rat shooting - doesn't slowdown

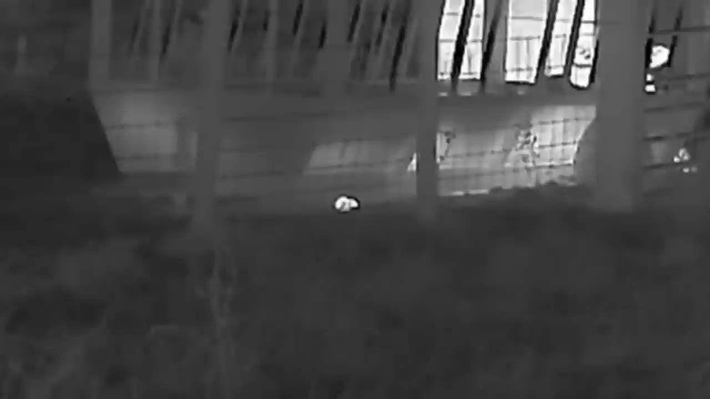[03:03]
If they're in the hedgerows, long grass, or even up a drain pipe, we'll still see them.
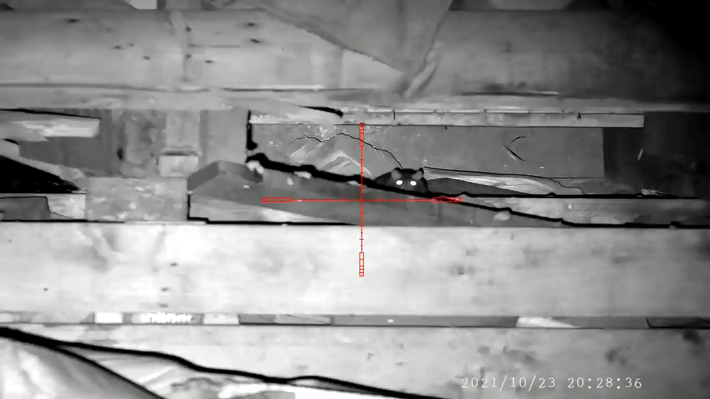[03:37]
I think I caught this one taking the best shit of its life, all down through the wooden pallets.
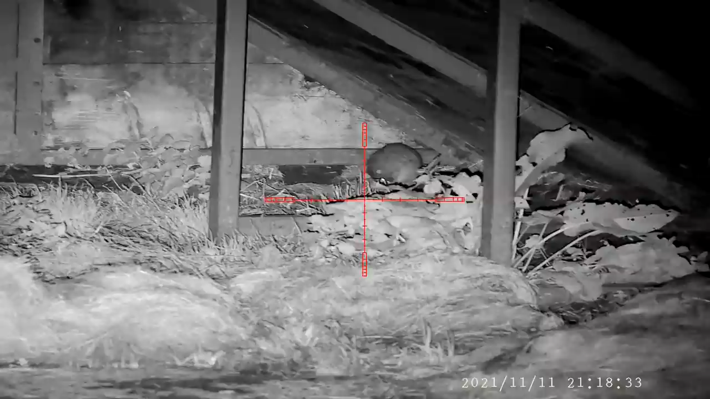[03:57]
They all seem to be getting excited tonight because the sheriff's in town.
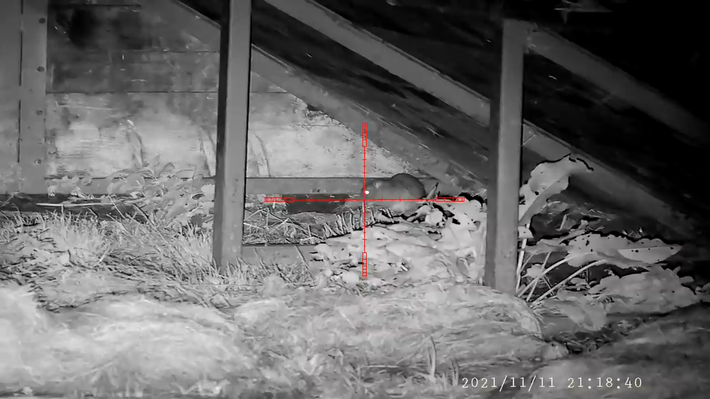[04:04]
Taking their time and sprucing themselves up, they must think we're off on a date. Well, we are really. A nice wheelbarrow ride around to the slurry pit.
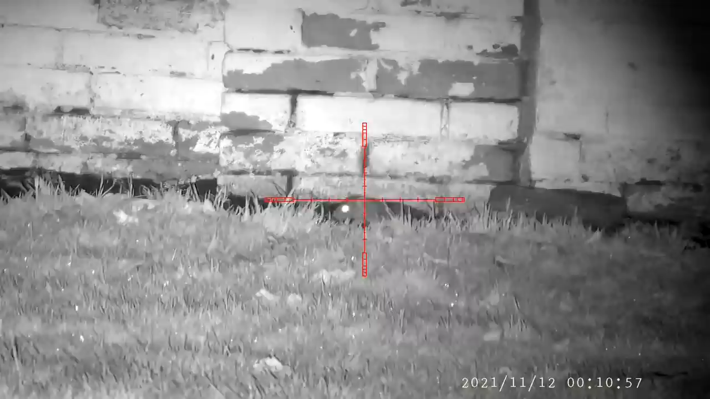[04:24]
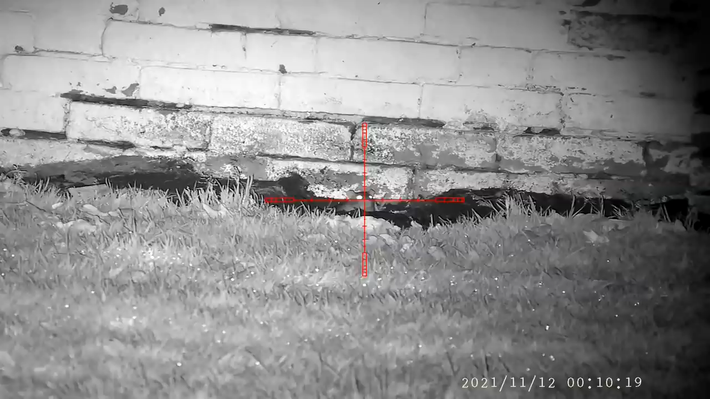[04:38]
See guys, I told you it's not all in my mind. There's another one having a wash, ready for me to take her out on a date. Come on then, jump in the barrel, let's go around to the slurry pit. I'm sure there's enough shit to go round. Ronald finally decides to come out for a midnight snack. He must be eating one of them blue pills, because he ends up with a stiffener.